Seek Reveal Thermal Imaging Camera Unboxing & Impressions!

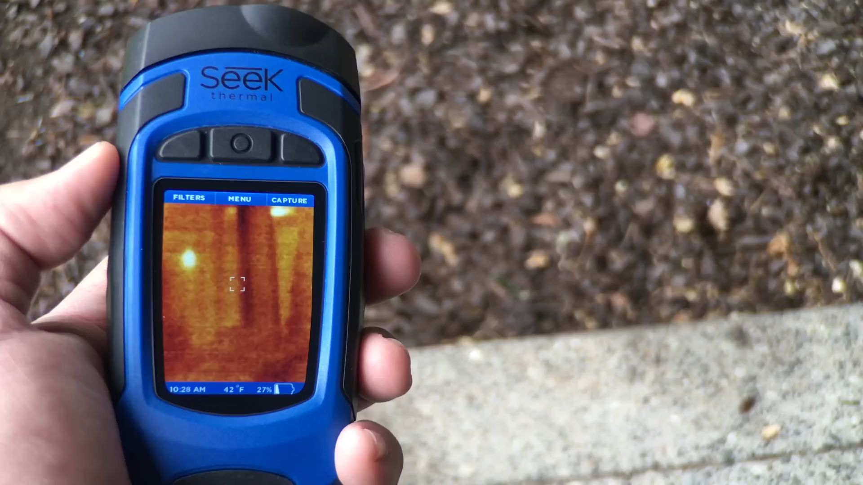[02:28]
You'll view the results on a 240 by 320 resolution display.